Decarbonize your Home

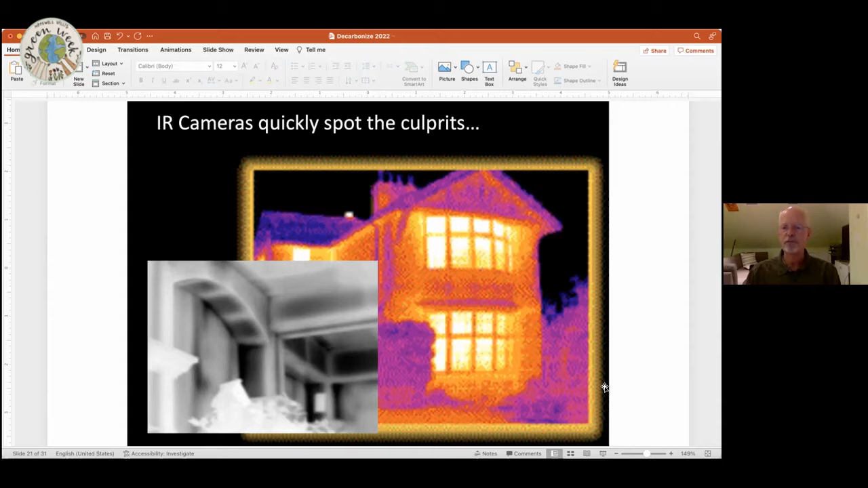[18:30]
It can be done in the winter or the summer. These, uh, infrared scans, you just need a good temperature difference from outside to inside. So both cooling and heating, uh, you know, seasons work. Good questions. Next. And next.